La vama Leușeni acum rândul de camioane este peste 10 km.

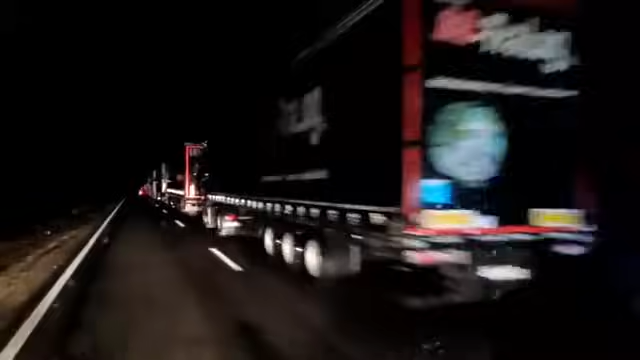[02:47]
Amenzile care le-au primit azi dimineață șoferii au înțeles că s-au schimbat regulile. Vedeți? Fiți atenți. Camioane care transportă ceva în cisterni. Ideea că până acum producătorii noștri aveau un suport, puteau să treacă mai ușor dacă aveau o marfă perisabilă. De astăzi, toate camioanele, că ești cu cisternă, că ești cu golul, că ești cu plinul, tot stau în rând.
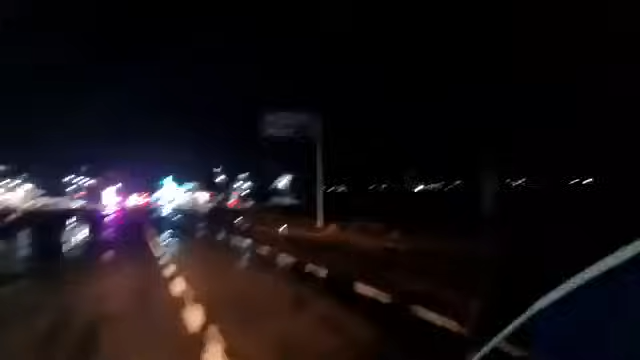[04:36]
Ia uitați-vă, până la Leușeni e încă 9 km de aici și încă 9 km.
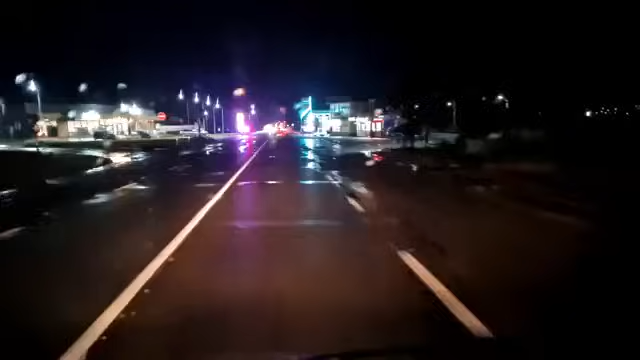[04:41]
Astea sunt echipași de poliție, s-ar putea să mă dau jos să întreb...
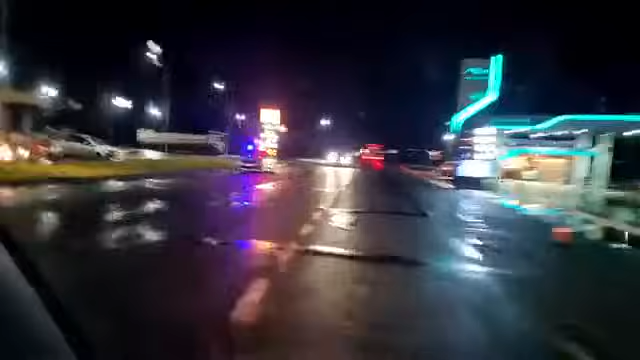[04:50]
Dacă ei pun amienz...
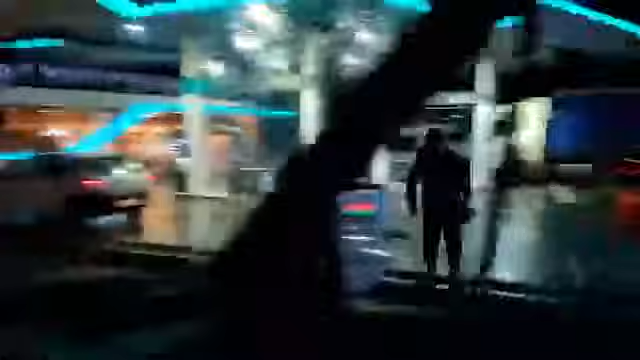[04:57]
Înșa încă un polițist... Dar o să merg până la urmă să vă explic...
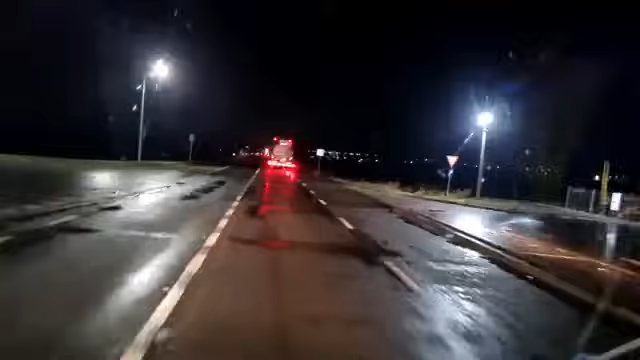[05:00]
Înși constă și meicheria pe care au făcut-o în ultimele zile guvernarea noastră.
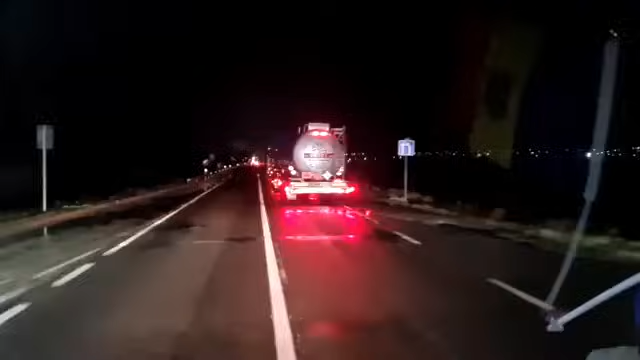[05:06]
Ca să înțelegeți foarte bine. Voi știți foarte bine că infrastructura noastră lucrează pentru corporațiile mari și acum după eșiputul războiului pentru Ucraina. Vreau să vă spun că multe din camioanele cu ulei, sute de camioane care sunt, vin tot de la cei care produc la noi ulei. Și ei s-au înțeles cu guvernarea să le ofere facilități să treacă mai repede. Pentru că băieții fac comerț.
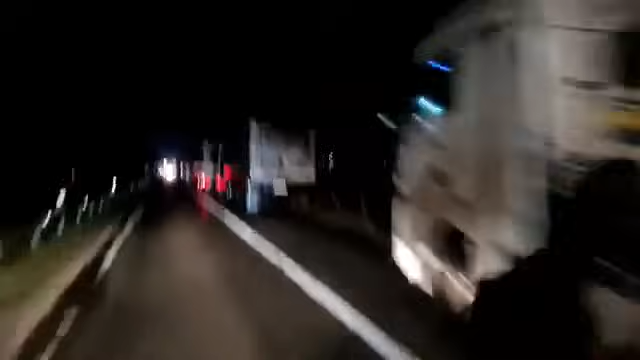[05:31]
Ei interesează să-și poată realiza ulei și așa care îl cumpără din Ucraina marfă, floarea soarelui, și aici fac ulei și export ulei. Ia uitați-vă, toate camioanele astea sunt cu ulei. Și ca să nu stăie ei mai mult de zile, o să-i lasă să stăie și așa ei cu marfă perisabilă. Eu nu mai vorbesc de soluțiile pe care trebuia să-i identificăm, vedeți? Ne întâlnim pe contrasens cu transportul. Ce poți să faci? Ăștia de 2 ani de zile de când e problema, de când s-a început războiul, aici, Pitoluaca, aici sau în altă parte, n-au identificat o platformă.
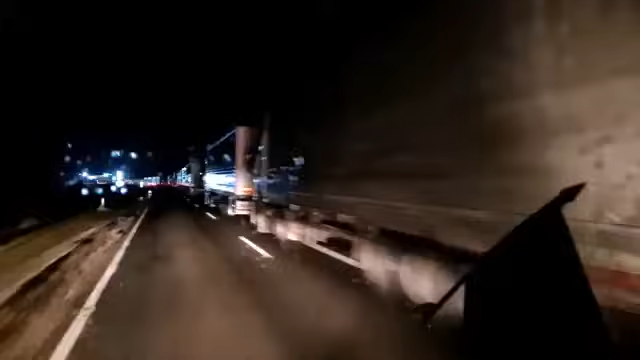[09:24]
ei nu mai vor să le ieși cu marfă de Republica Moldova. E mai ușor să te duci să o iei, să cumperi marfa din Macedonia, din Serbia și să o aduci înapoi în România dacă ai contracte, decât stai. Dar eu vă spun, am un, vedeți, cisternile. Dimineața erau și mai multe cisterni. Iată, cisternile. Vă spun eu, multe din cisterni sunt cele ale corporației unice care au pus mâna pe tot monopolul de Republica Moldova.
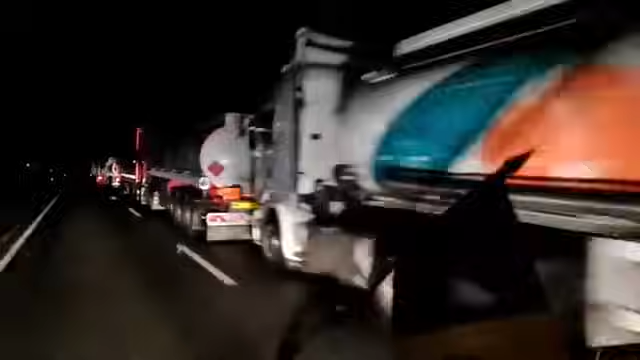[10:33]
Numere moldovnești cu cisterni. Eu întreb guvernarea asta. Voi mai aveți să nu administrați sub nicio formă statul ăsta. Cât au de pierdut? Ia uitați-vă, noi ne întâlnim și aici ghinicul a lăsat șoferii încă loc. Și iar în sarșenare vine pe umerii poliției care trebuie să vină să amendeze.
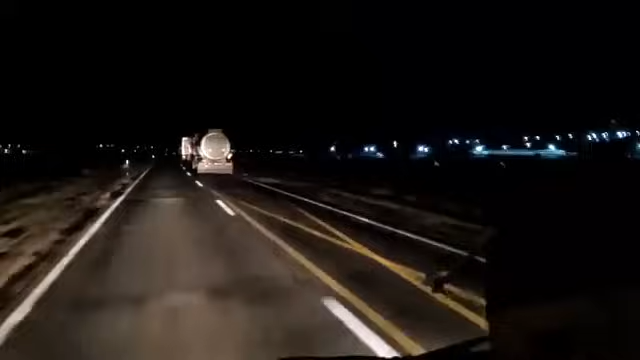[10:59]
Amendele nu sunt soluții de rezolvarea problemei de transport. Aici are de pierdut economia. Au de pierdut fermierii care mai au niște fructe la depozit. Au de pierdut exportatorii care nu-și onorează contractele. Au de pierdut toți. Pentru că ăștia nu-i duci cap să administreze. Parcă o perioadă să mai terminasă cu ambuteiașile astea. Și parcă, parcă reglementasă-i. E o parte să treacă pe la oancea cei cu cisterni leguale. Ce s-a întâmplat între timp? Iarăși s-a schimbat.
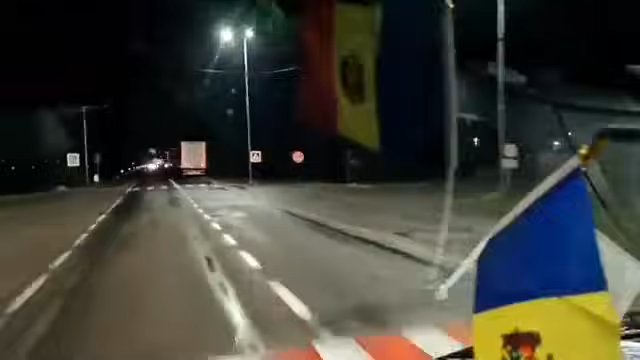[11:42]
Prim-ministru se iasă, să vină la vamă, să vadă ce se întâmplă? Nu o să vină. Ministrul alaibă face declarație că lui e bine. Noi înțelegem că impasul cu integrarea europeană abia urmează. 14, 15, o să vedeți. Austrieșii deja ne-au spus-o, Ungurii ne-au spus-o. Am o întrebare. Ia uitați, vedeți aici unde se diferește dacă te întâlnești cu cineva? Iată aici este gard, partea stângă și aici sunt camioanele.
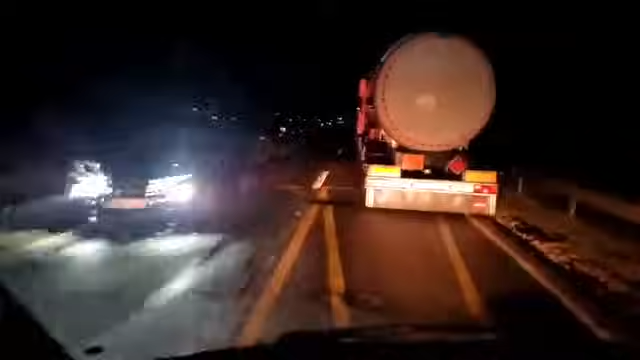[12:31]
Mai aproape de margă sunt indicații unde se poate să nu se oprească. Și fac semne. Eu chiar vreau să vedeți pentru că în studiourile de televiziune, acum la ora asta, la TV8, la jurnal, la TV3, o să cânte câtă-i de bine cu reformele. Am îndeplinit 96% din condiționalitățile Uniunii Europene. Suntem absolut pregătiți să ne integrăm. Dar dacă nu ne integrăm acum, o să ne integrăm la primăvară. Dacă nu la primăvară, la toamnă.
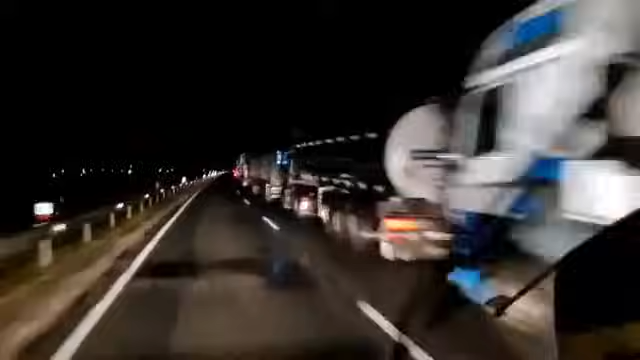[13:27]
Toată Europa n-are hotare. Deci ea noștri nu negociază subvenții, subsidii, ajutori din partea Uniunii Europene. Dacă totuși susținem și suntem de partea civilizației. Deci și fermierii noștri nu beneficiază de suport din partea europeilor.
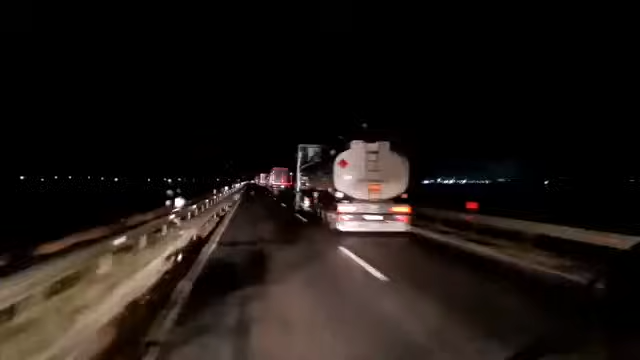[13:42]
Deci și transportatorii care au beneficiat în toată Europa pentru problemele care le au cu... Deci și fermierii europeni toți au suport. Deci și noi n-am negociat. Deci și ministrul nostru nu a plecat la Bruxelles să negocieze. Noi am creat coridor pentru marfa ucrainească. Dar noi nu putem să falimentăm statul Republica Moldova. Dar oamenii ăștia, e că aici este sat. Pe aici treceau camioanele. Vedeți?